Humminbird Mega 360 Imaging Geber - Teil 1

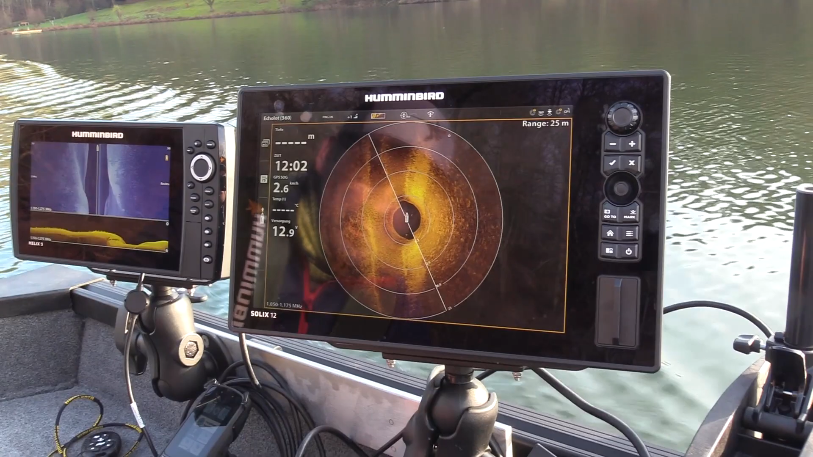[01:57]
Gerade über das alte Flussbett des Gewässers. Man sieht das ganz gut hier.
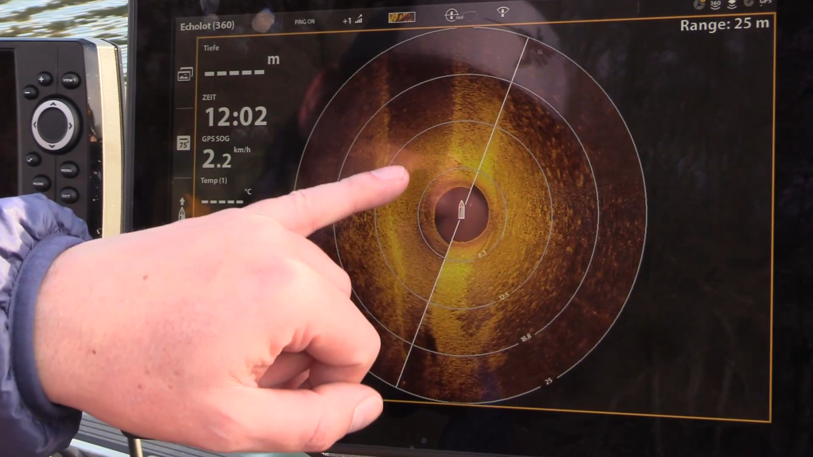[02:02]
On screen: speed 2.2 km/h
Jetzt verlagert sich das gerade so ein bisschen. Hier ist die Außenkante vom Flussbett.
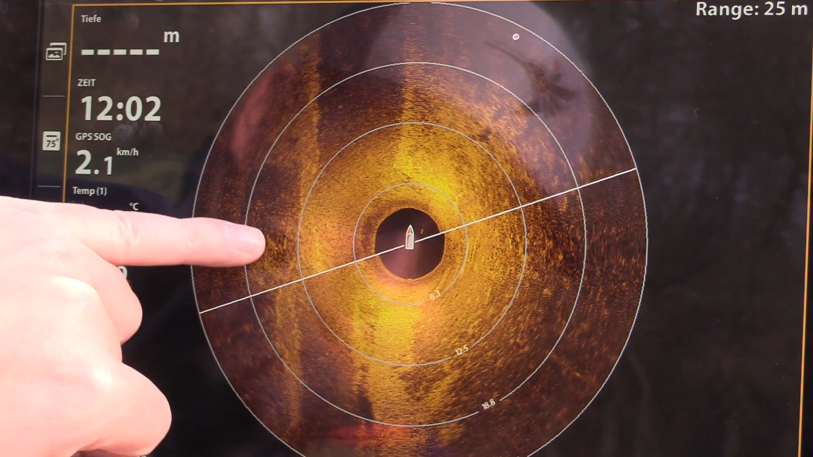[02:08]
On screen: speed 2.1 km/h
Hier ist das eigentliche Flussbett. Habe ich den Touch getroffen. Und hier die Innenkante. Nach oben sieht man es ein bisschen besser. Dass wir hier einen dunkleren Bereich haben, was quasi hier relativ gerade jetzt das Flussbett zu erkennen ist.
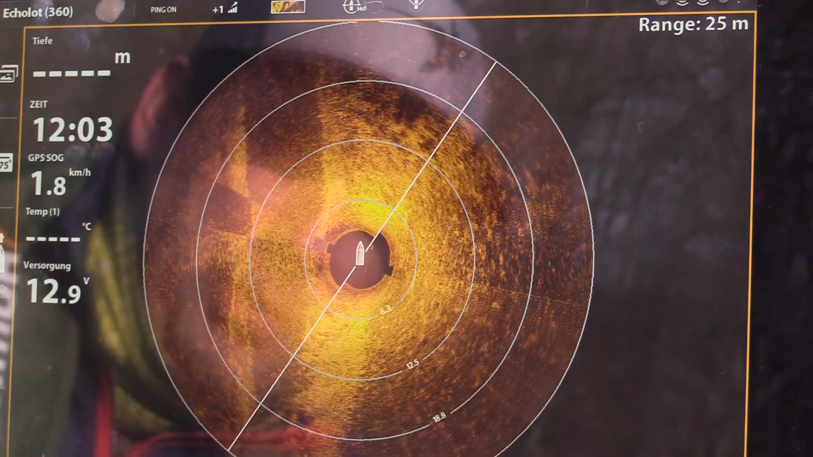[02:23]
On screen: speed 1.8 km/h
Und das ist natürlich gerade für die Angler immer ein Hotspot.
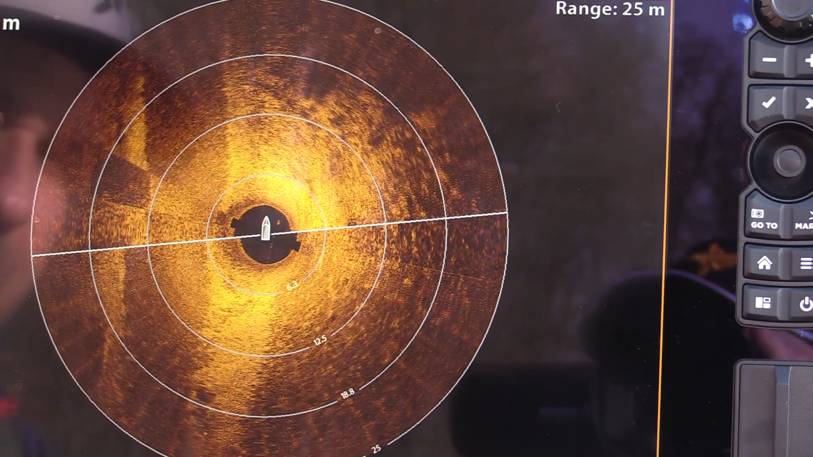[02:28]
Kanten in dieses Flussbett rein beherbergen, immer viel Futterfisch, viel Raubfisch, da ziehen die Karpfen dran her.
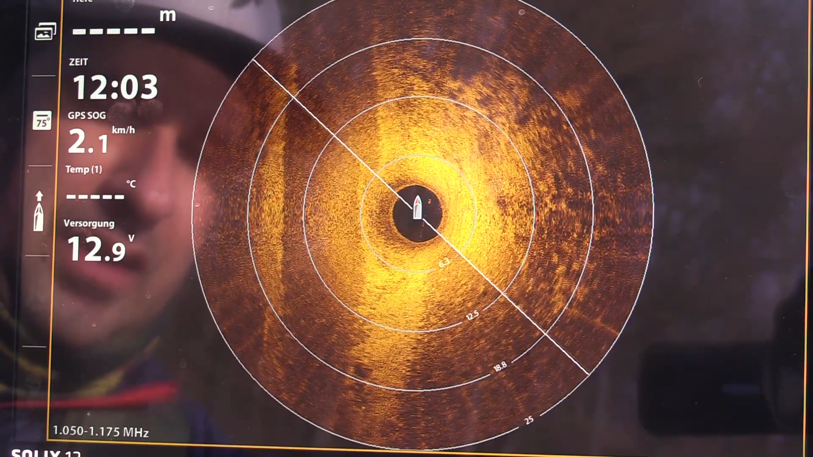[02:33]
On screen: speed 2.1 km/h
Das ist auf jeden Fall einer der Hotspots hier.
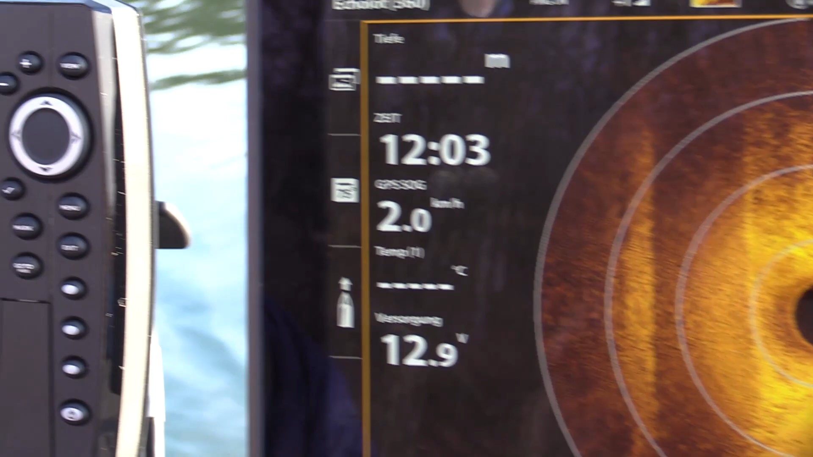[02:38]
Schauen wir uns das mal im Side-Dimension an. Ja, da sieht man es jetzt gerade nicht so gut, nur so gerade angedeutet.
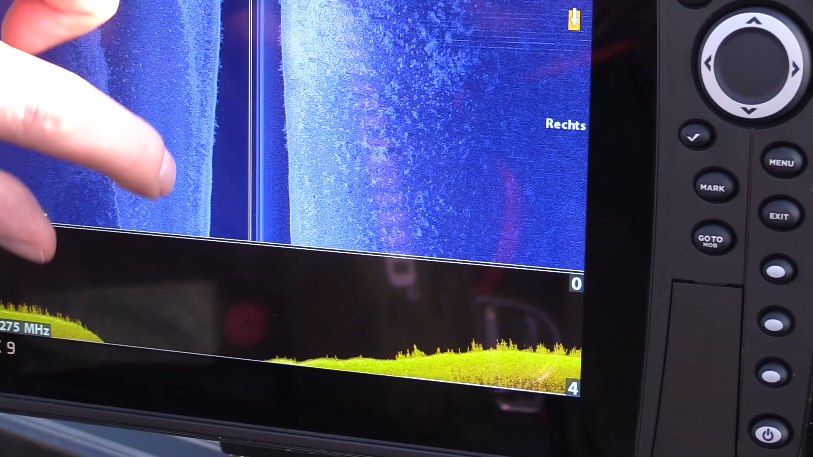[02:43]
Auf der linken Seite
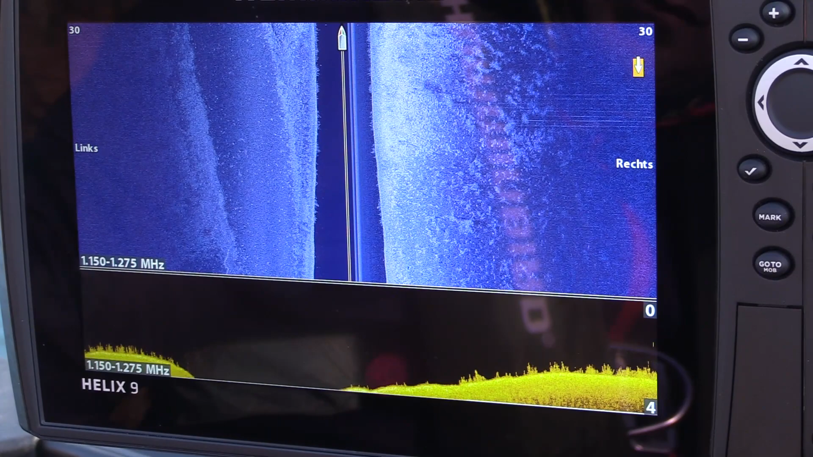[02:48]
müssen wir am besten die Farbpalette mal einmal wechseln.
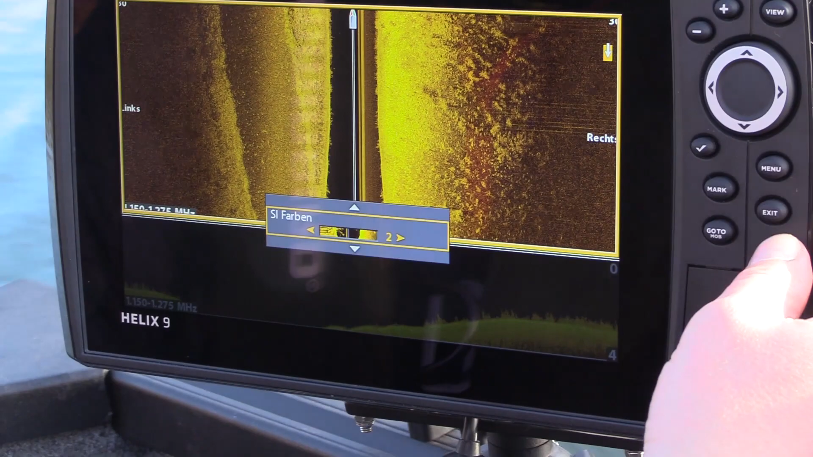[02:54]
Strukturen kann man mit der gelben Farbe ein bisschen besser erkennen.
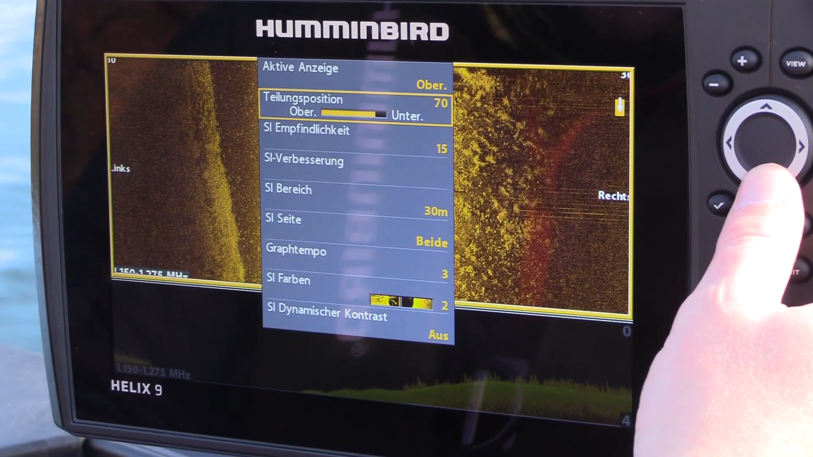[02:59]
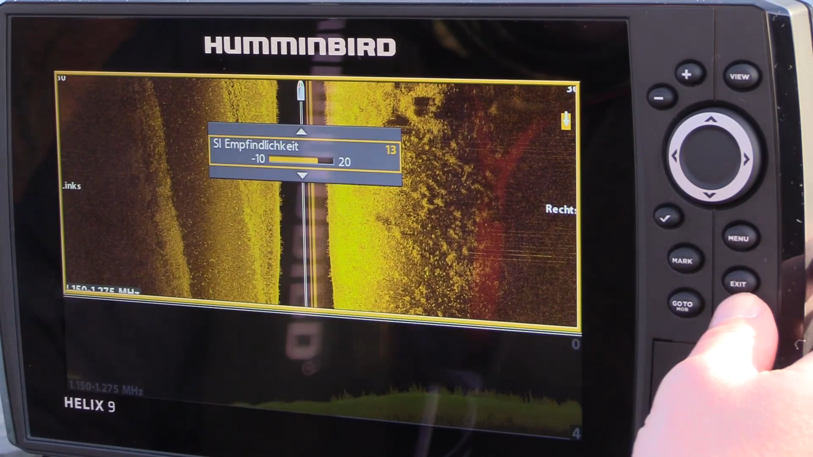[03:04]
Aber hier sieht man es auch, wie es sich hier lang zieht.
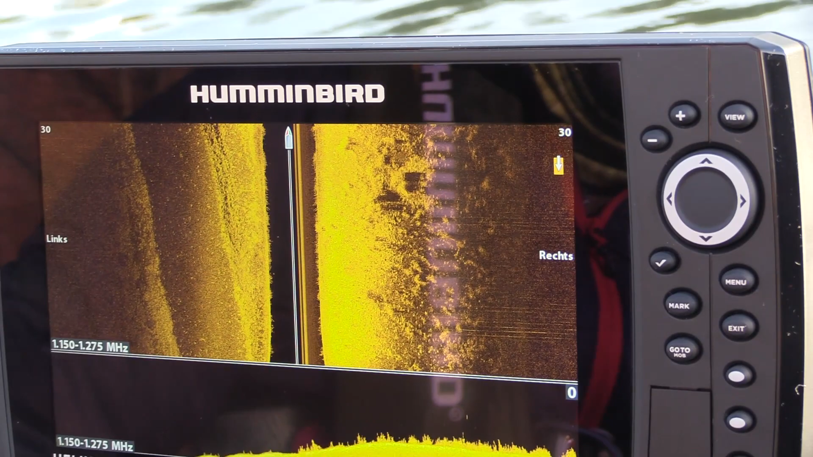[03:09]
Ja. Und rechts quasi, das ist ja der tiefe Teil des Gewässers in diesem Moment,
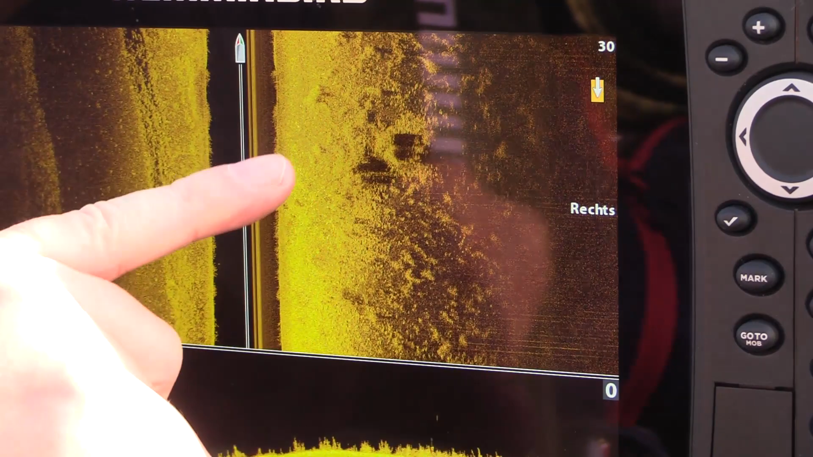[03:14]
und rechts sieht man sogar noch den Pflanzenbewuchs unter uns.
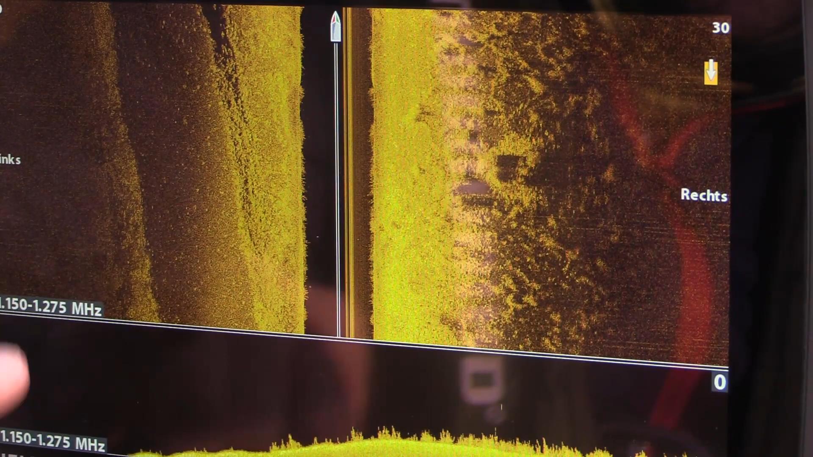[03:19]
Wir befinden uns ja quasi jetzt quasi gerade über der Kante rüber aus dem Flussbett raus.
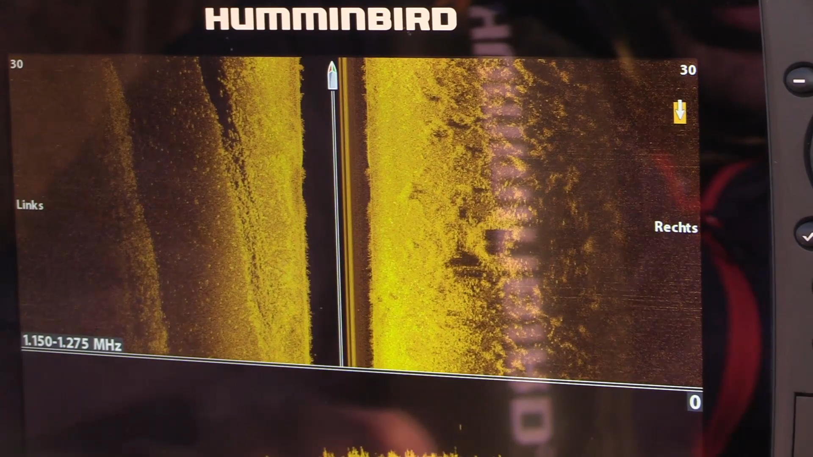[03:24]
Hier sieht man gerade, wie es ansteigt auch noch ein bisschen. Hier sieht man auch noch den Pflanzenbewuchs unter Wasser im Down-Imaging.
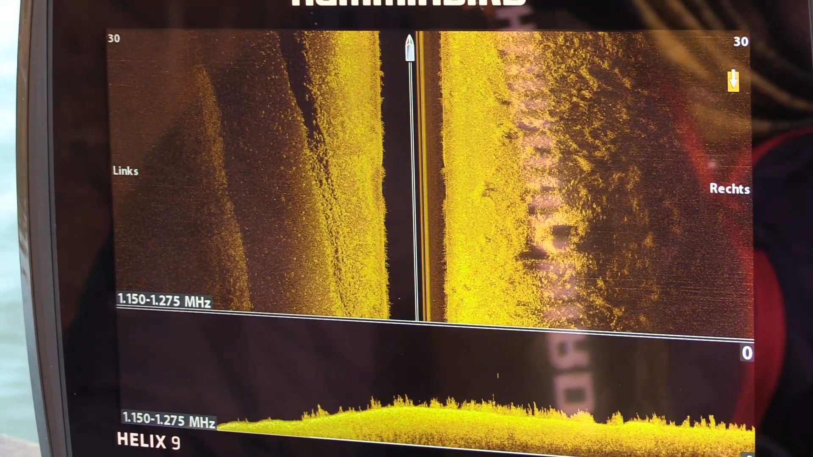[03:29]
Okay.
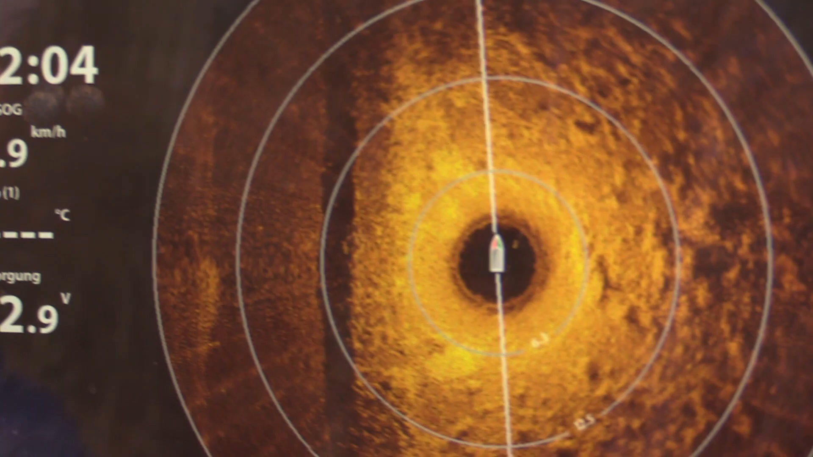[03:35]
Hier kommt es jetzt ein bisschen ausgeprägter zum Vorschein, auch im Side-Imaging. Das ist eine größere ausgespülte Kante einfach.